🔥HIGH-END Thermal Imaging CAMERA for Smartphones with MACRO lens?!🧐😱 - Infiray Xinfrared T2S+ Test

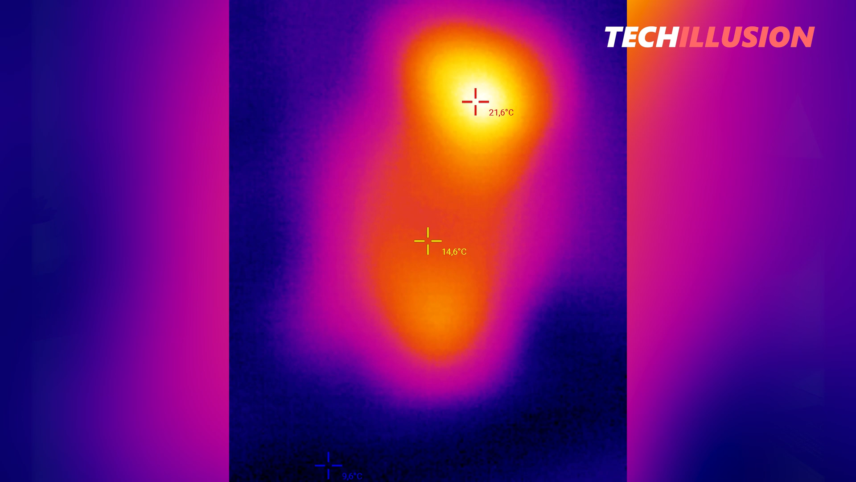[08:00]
From my practical experience, I can see that this works surprisingly flawlessly.
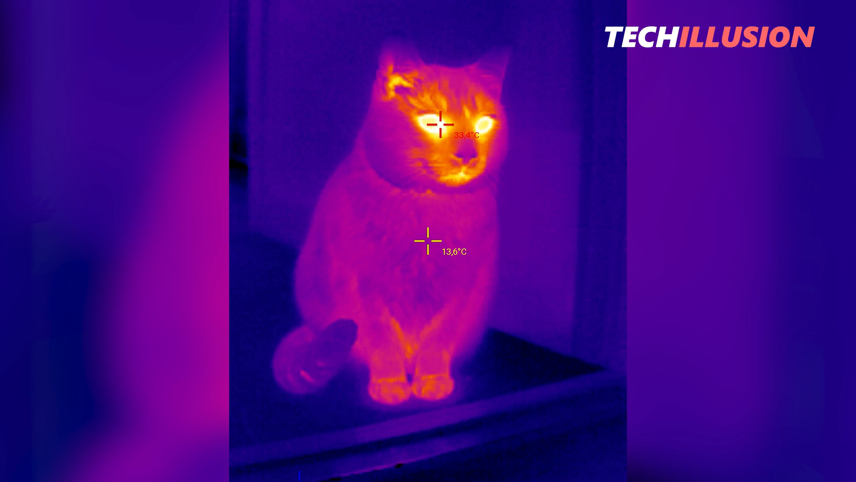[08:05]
On the one hand, I can sharply photograph large objects,
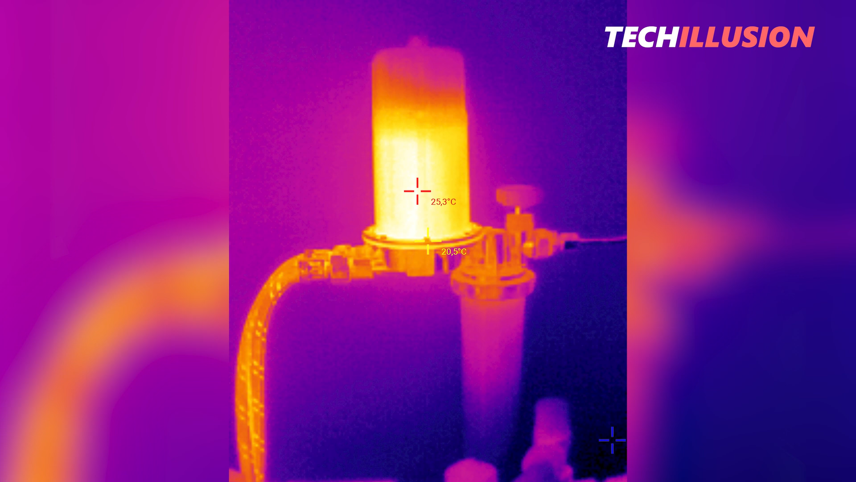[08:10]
such as houses or facades, and on the other hand, through the macro lens,
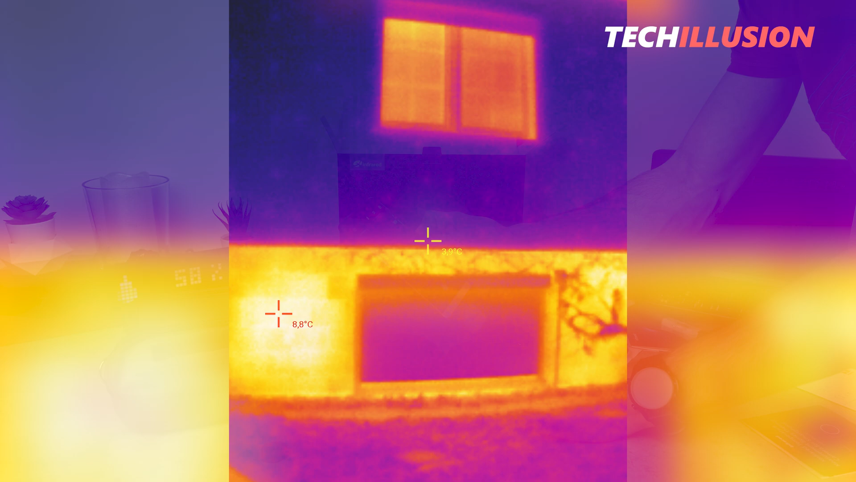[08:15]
I can also get extremely close to objects, allowing me to easily detect the temperature difference of a small microcontroller.
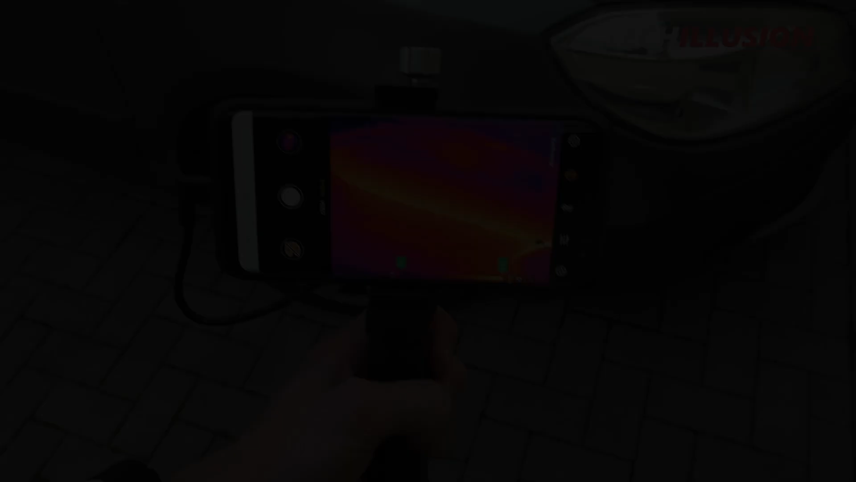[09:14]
It's much more comfortable, almost like with a typical handheld thermal imaging camera.
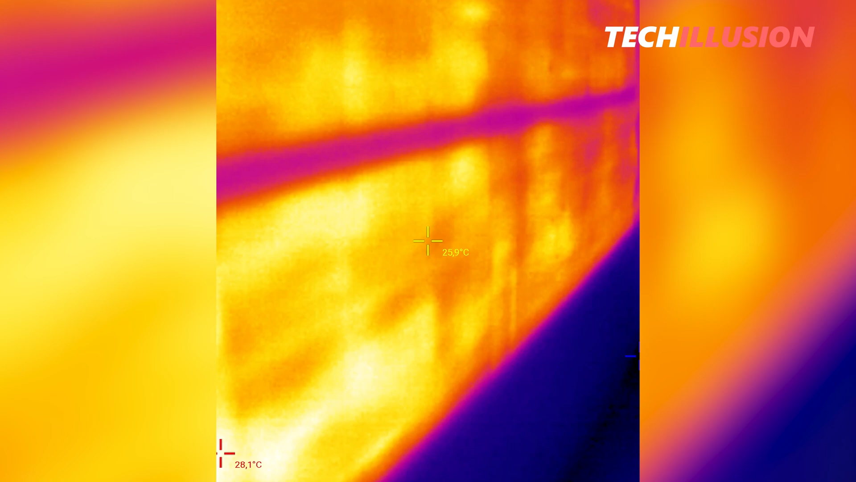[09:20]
On screen: spot 25.9°C, max 28.1°C
All in all, I can really only say positive things about this small mini thermal imaging camera, the T2S Plus.
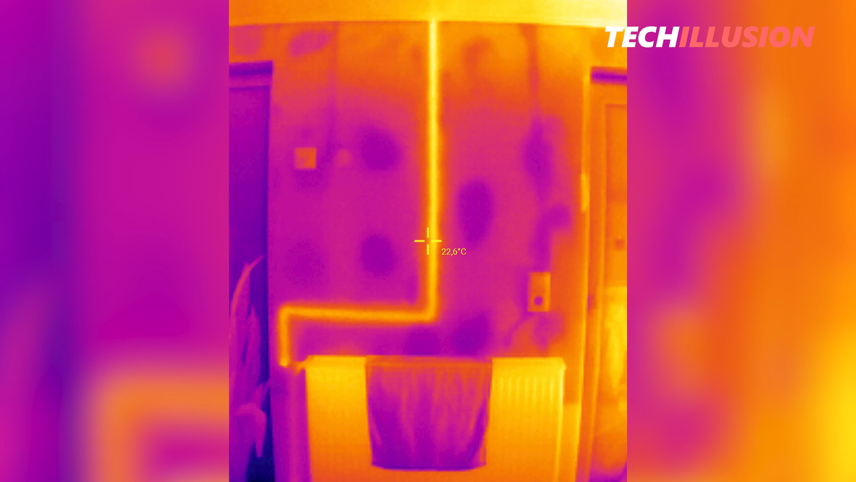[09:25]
On screen: spot 22.6°C
It works perfectly, the app runs smoothly, I get high resolution images, and there are plenty of settings available here.
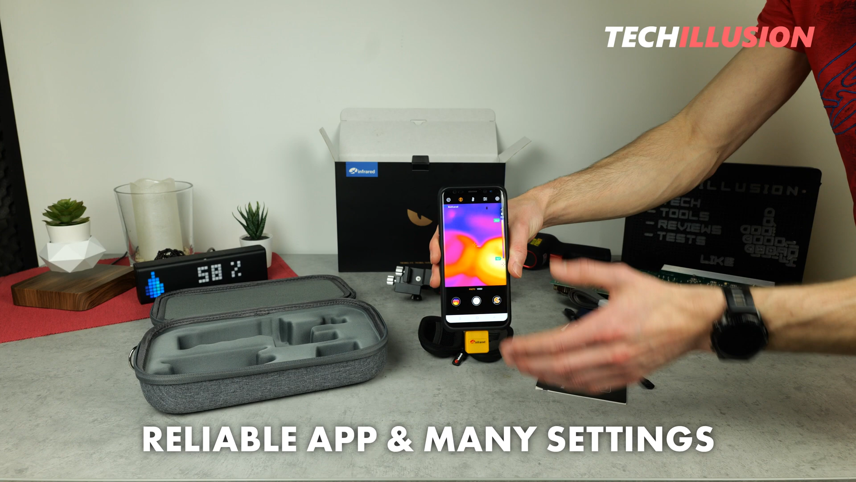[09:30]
Nevertheless, the camera is of course predestined for close-up shots due to the macro lens, for example, here on electronics or the like.
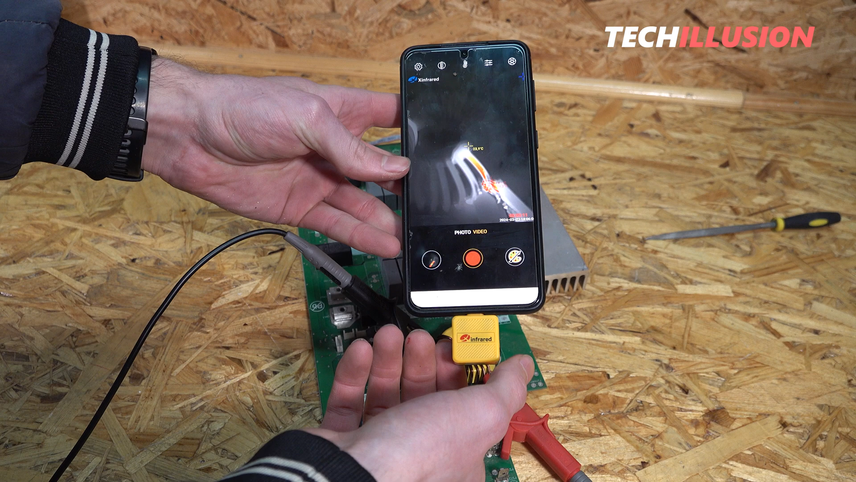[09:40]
So, my recommendation goes out to everyone who is looking
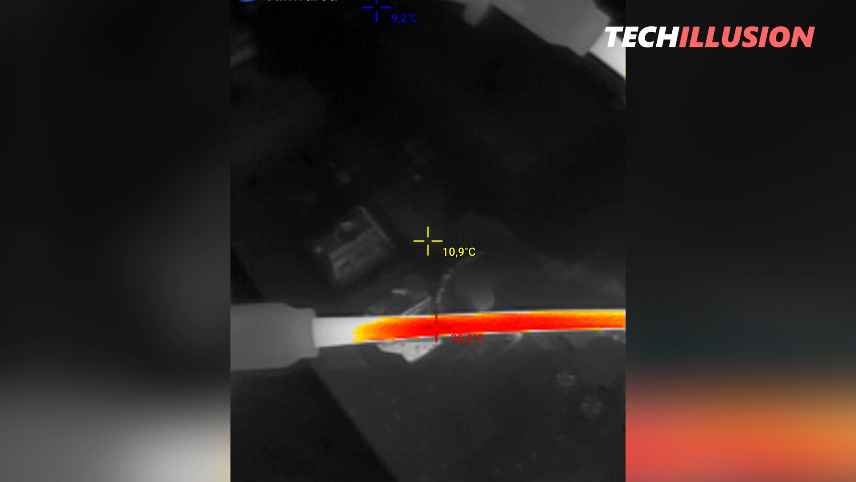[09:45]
On screen: spot 10.9°C
for a compact thermal imaging camera for their smartphone with which you can not only take high resolution pictures, but also take macro shots.